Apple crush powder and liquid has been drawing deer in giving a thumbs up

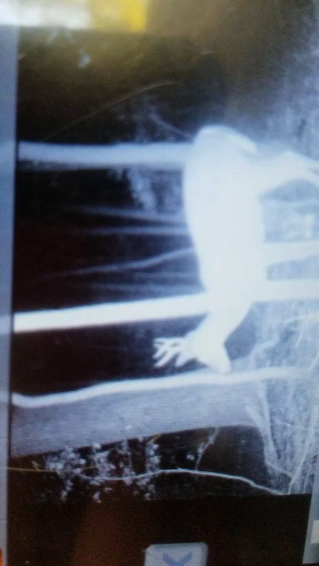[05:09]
So, yeah. So. They were pawing at the ground and everything like that.